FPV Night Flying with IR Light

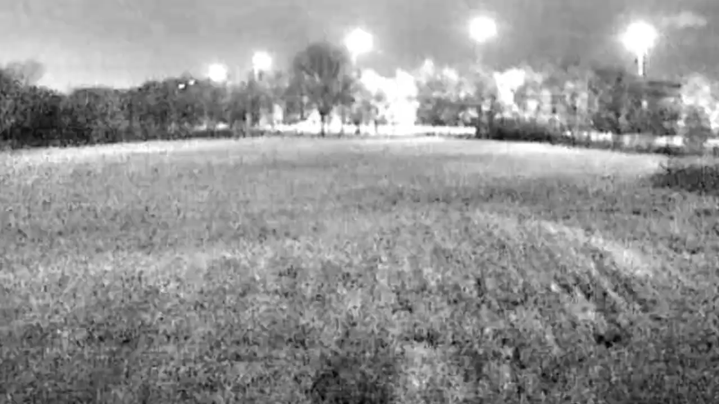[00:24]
when you're flying you'll notice that parts of the image blur onto itself and
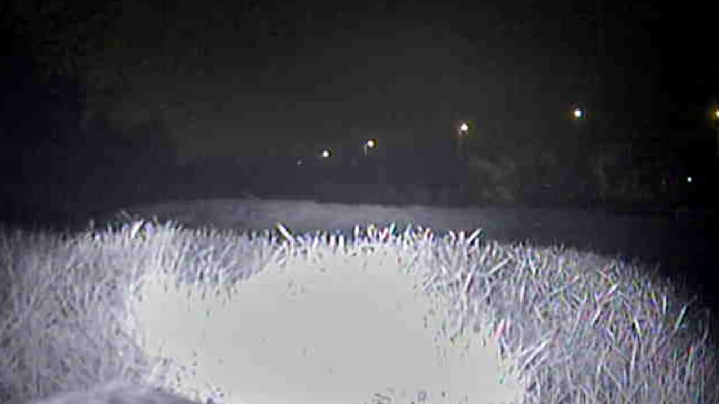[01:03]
The best option I found was to use an IR illuminator.
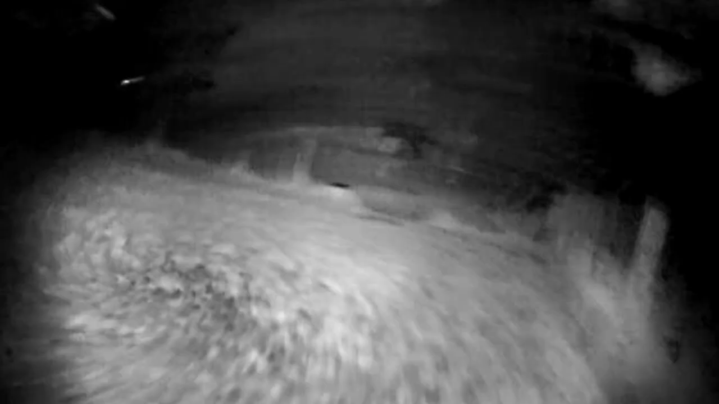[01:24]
Also it spreads light a lot better than a flashlight